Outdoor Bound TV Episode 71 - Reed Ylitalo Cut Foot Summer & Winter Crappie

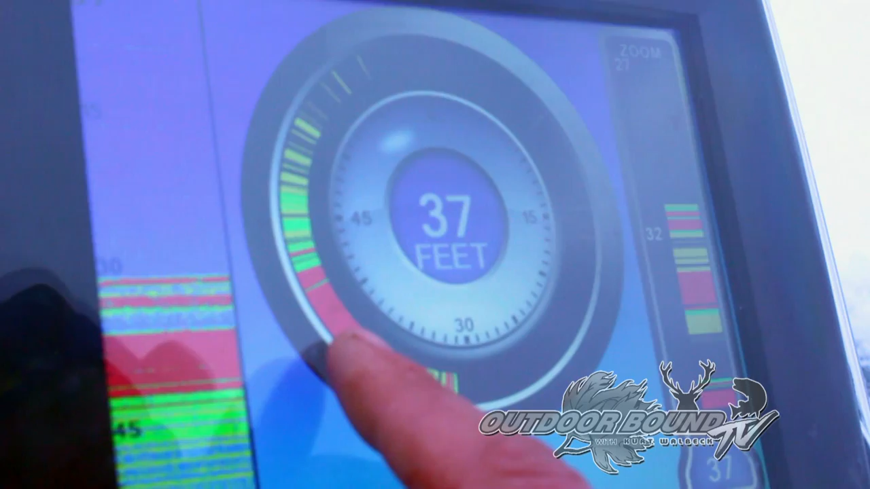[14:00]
But when you do get to read it, you get to know if it's soft bottom or hard bottom or what consists of what's down there. Today we're we know what's down there.